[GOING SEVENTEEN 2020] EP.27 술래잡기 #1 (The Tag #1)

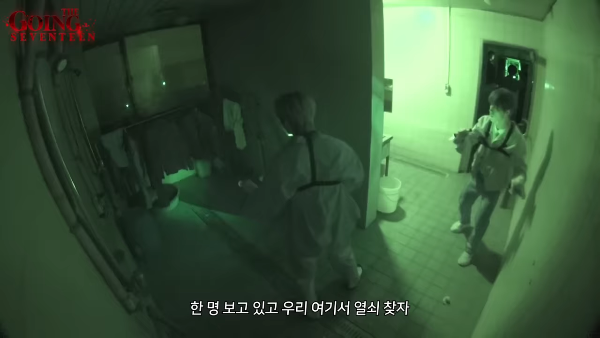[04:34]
내가 보고 있을게. 아, 이러니까 아, 이거 혼자서는 좀 이거 혼자서 절대 못해. 이거 혼자서는 진짜 불가능하다. 야, 두 명인 게 차라리 낫지.
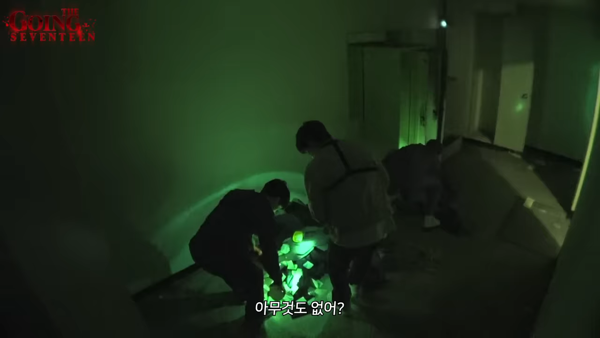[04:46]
아무것도 없음. 열쇠 찾았다. 진짜 못할. 열쇠 하나 찾았어. 이거 열쇠 아니지?